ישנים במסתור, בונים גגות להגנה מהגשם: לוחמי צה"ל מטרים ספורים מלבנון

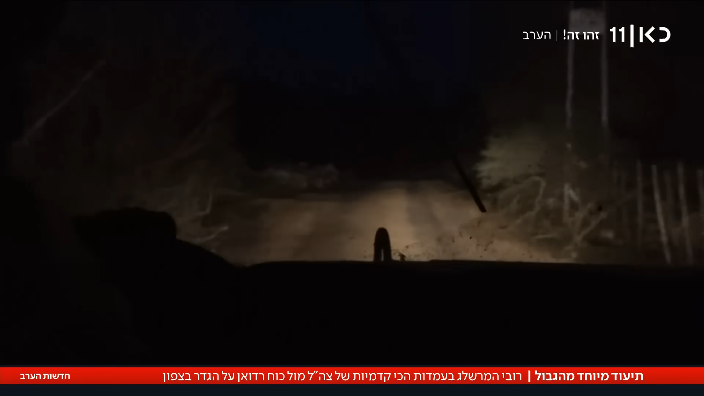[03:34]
כמה דקות נסיעה משם אנחנו עושים את דנקנו אל אחד המוצבים בגבול לבנון